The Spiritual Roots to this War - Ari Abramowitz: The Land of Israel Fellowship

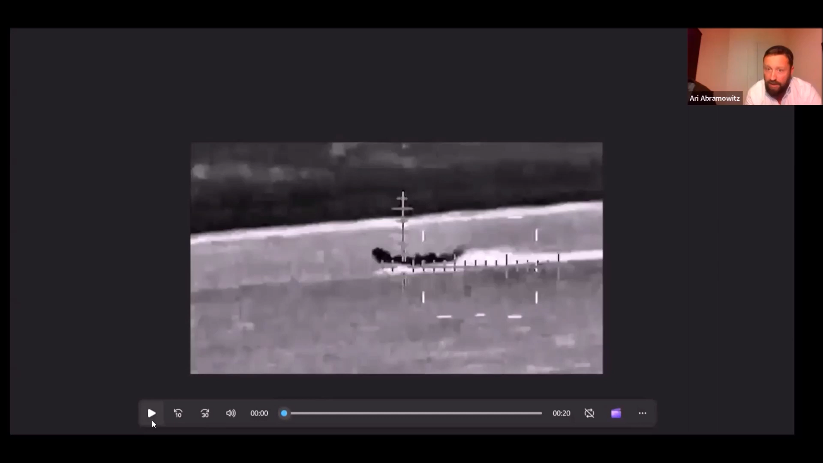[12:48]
And here's what happened when Hashem introduced them to the Israeli Navy.